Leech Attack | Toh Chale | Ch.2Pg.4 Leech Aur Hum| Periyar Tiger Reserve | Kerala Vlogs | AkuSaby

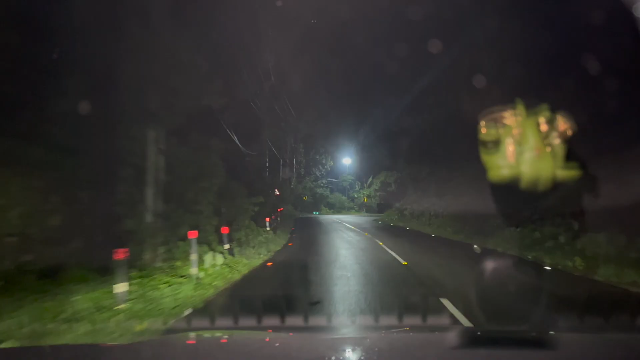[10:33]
ये है रास्ता का हालत पूरा खाली है सोचिए अगर रास्ता इतना खाली है तो जंगल कितना भरा हुआ होगा